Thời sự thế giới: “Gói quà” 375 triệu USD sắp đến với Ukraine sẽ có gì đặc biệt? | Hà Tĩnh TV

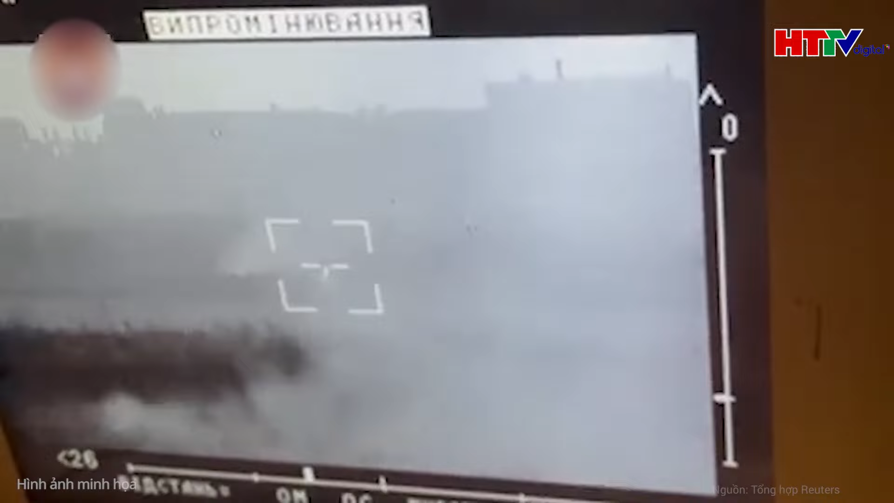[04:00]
cảm biến ảnh nhiệt để tìm kiếm và theo dõi các mục tiêu Ukraine,